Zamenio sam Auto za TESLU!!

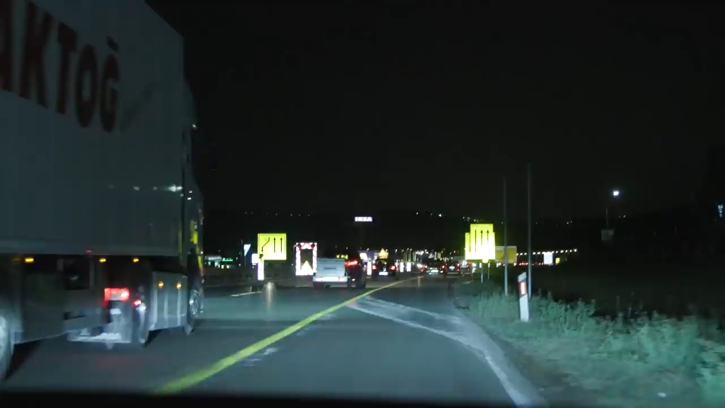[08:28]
Samo ću voziti u ovoj traci. Vozim u zastavljeno. Žuta traci, pa ne, to je... A sve jedno moram da vozim ovoj. Znači, juuu. Znaš kako su mi znojevi dlanovi, vrati? Možda uvaciš to je. Ne znam kako.